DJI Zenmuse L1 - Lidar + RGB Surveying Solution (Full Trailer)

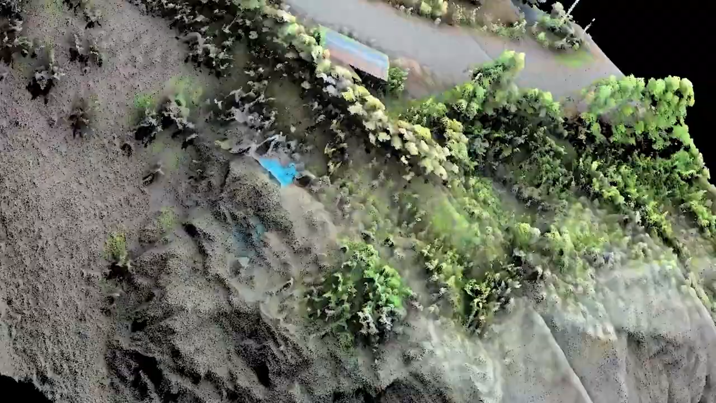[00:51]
and the fusion of LiDAR and RGB data produces effective true-color,
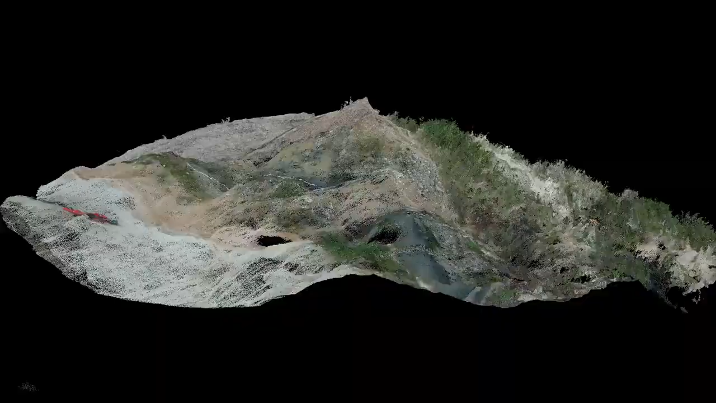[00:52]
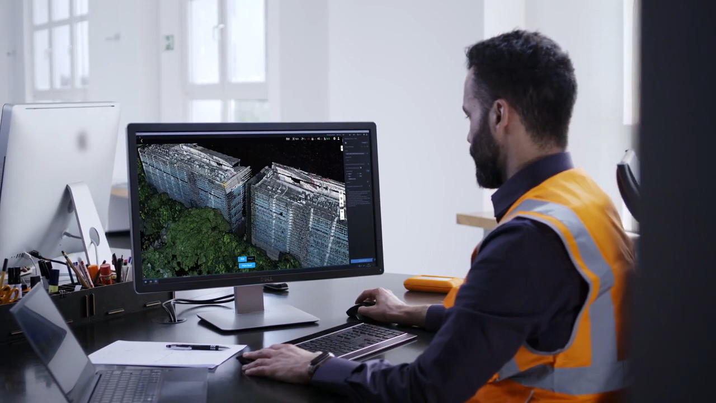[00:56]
high-density point clouds at the centimeter-accurate level.
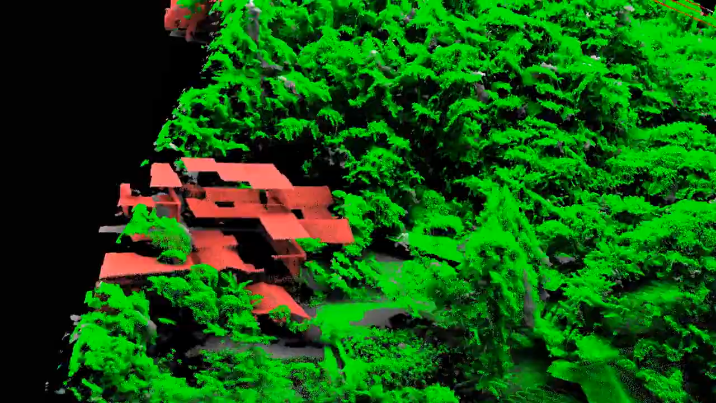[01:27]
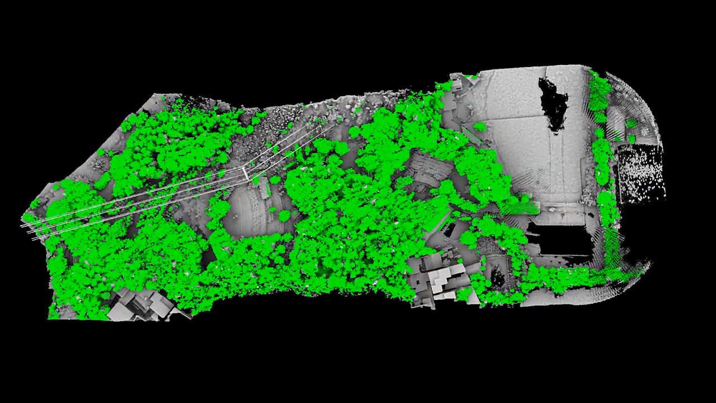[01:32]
canopy width, and height.
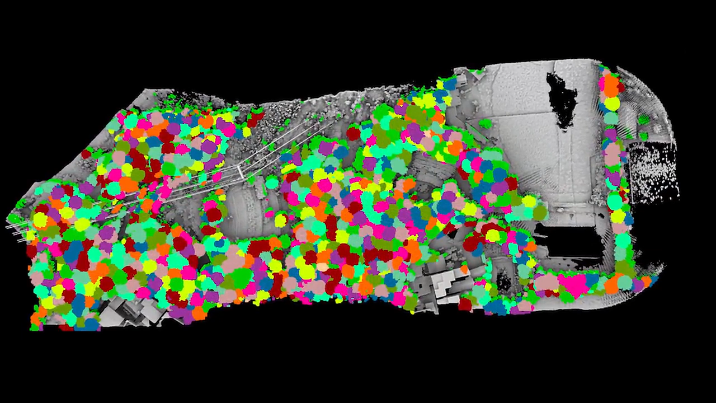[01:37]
The remaining ground surface data can then be used to generate
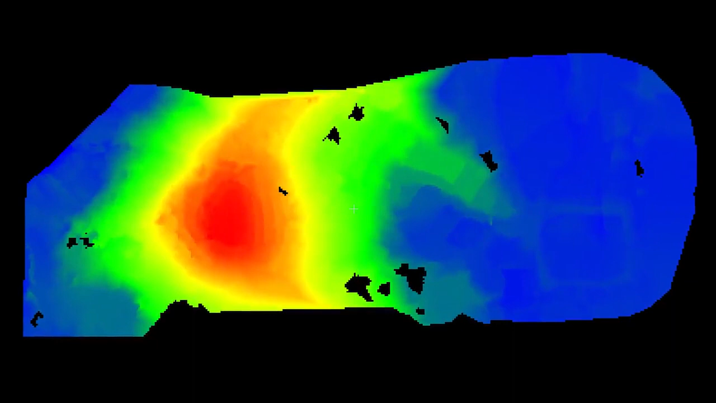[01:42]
highly accurate digital elevation models for topographic maps.